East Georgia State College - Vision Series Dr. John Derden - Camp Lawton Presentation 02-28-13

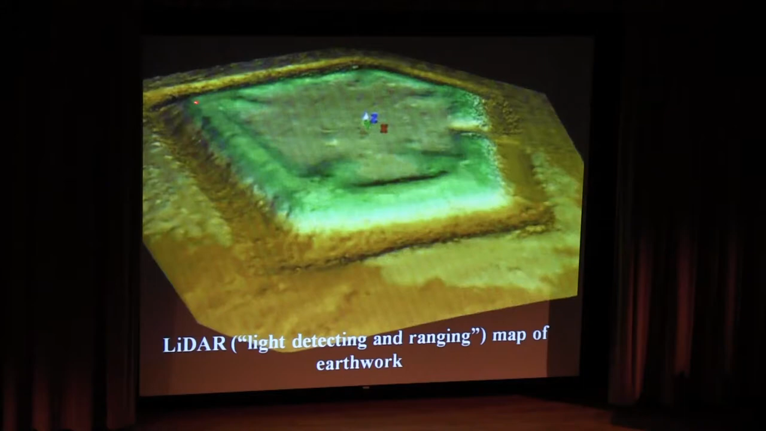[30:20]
But, there was always the potential, if there was a prisoner ride or attempt to break down the walls, they could fire artillery into the stockade, grape shot, and cause all sorts of damage. But, the point of the fortification is pointed away from the camp. So, it's, I think it's more of a defensive fortification against a cavalry raid than anything else.